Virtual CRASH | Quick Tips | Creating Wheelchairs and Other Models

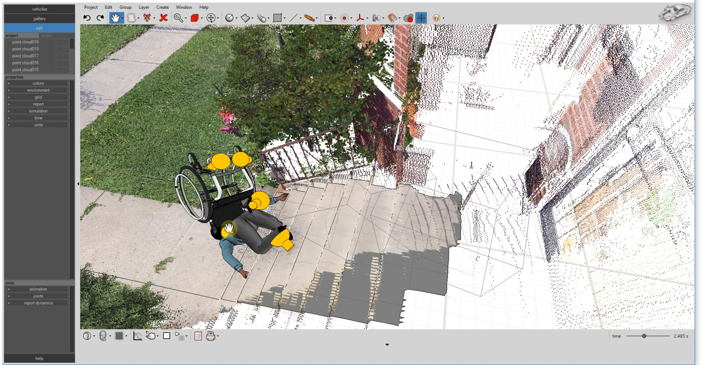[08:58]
One other thing that we did was to
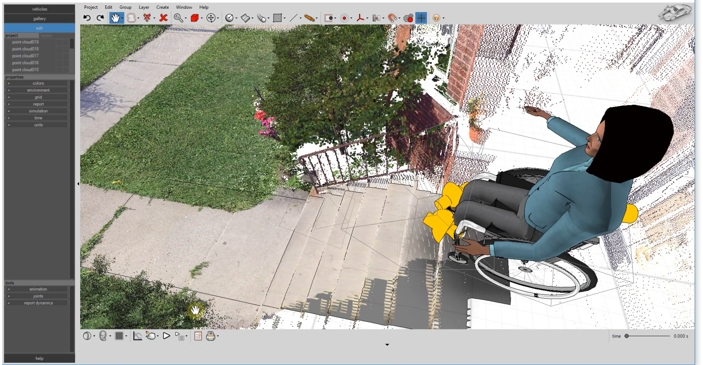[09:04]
use some joint torque to hold her body a bit rigid, and then we released the joint stiffness as she was falling down the steps.
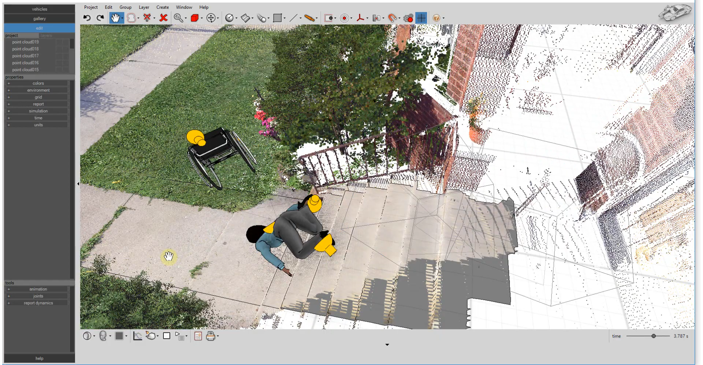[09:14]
And that was done using the diagram tool.